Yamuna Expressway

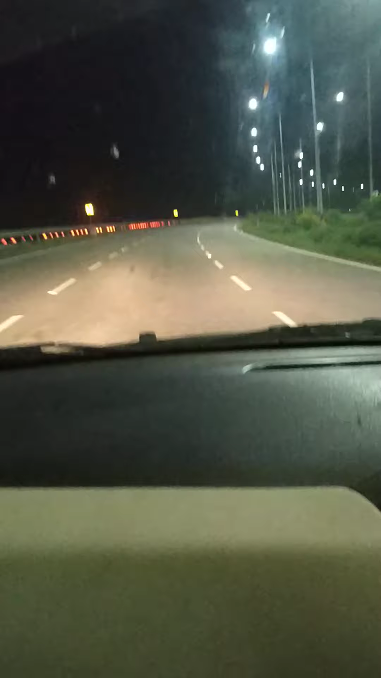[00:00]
www.hujankaro.com में आपका स्वागत है यह है यमना एक्सप्रेस वे का एक मनवरम द्रश्य है आप देख सकते हैं चारो जड़ा फ्लाइट सी लाइट्स जलती हुए यमना एक्सप्रेस वे पर छोटा चेतान इस गाड़ी को चलाते हुए